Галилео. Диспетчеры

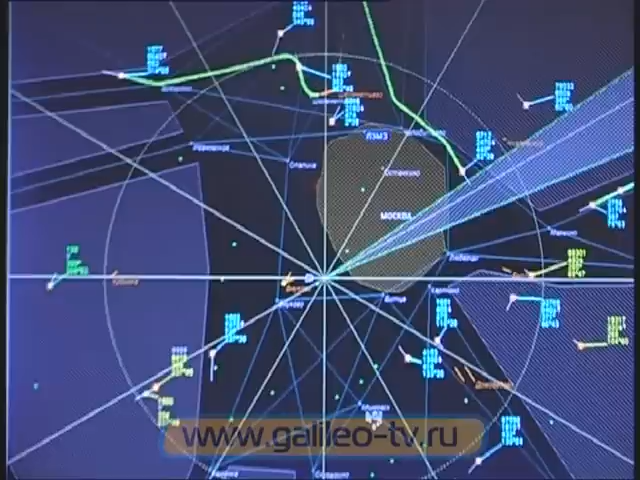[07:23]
Данные со всех локационных пунктов стекаются и обрабатываются в московском центре.